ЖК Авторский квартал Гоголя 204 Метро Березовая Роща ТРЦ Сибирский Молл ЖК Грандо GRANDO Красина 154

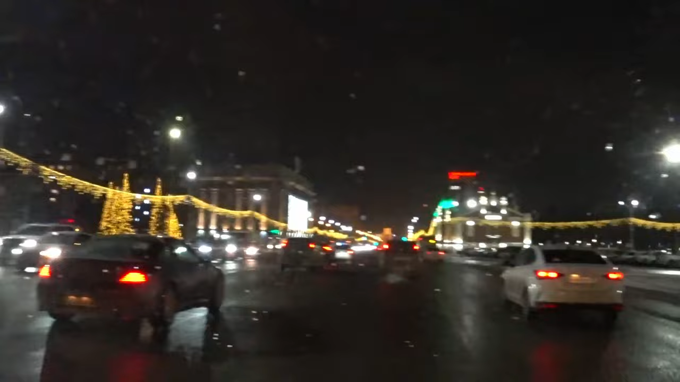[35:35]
Вот такая она площадь Ленина наша. Ленинская площадь.
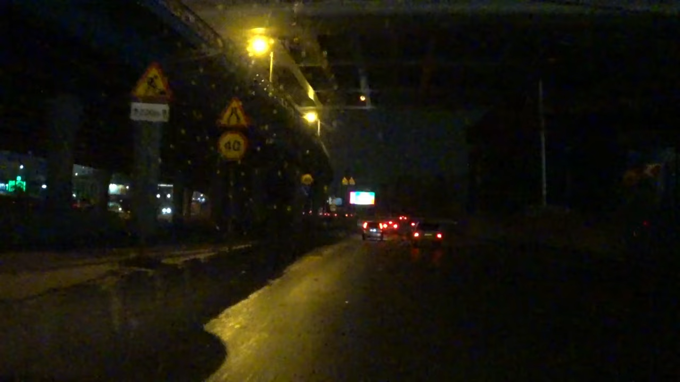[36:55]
Темно тут уже. Никого нет, ни души. Денег нет, все куда-то исчезло. Были-были и не стало.